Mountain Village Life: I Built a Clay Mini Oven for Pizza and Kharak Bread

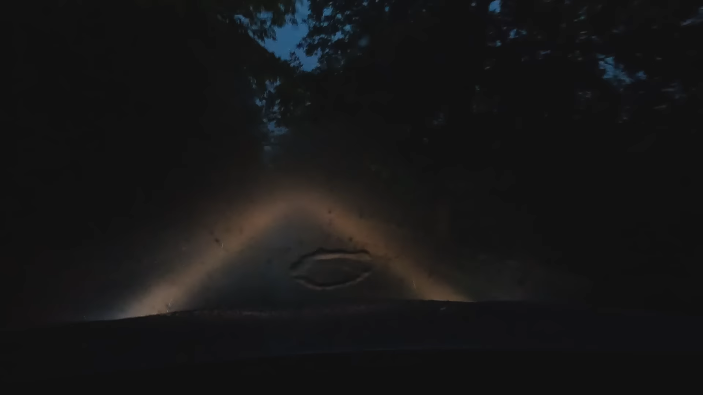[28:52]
Bu dəqiqə o qədər qatı duman varkən, hətta şıxları görsün də formada sağlam. Qabaqda heç hər an görmək olur.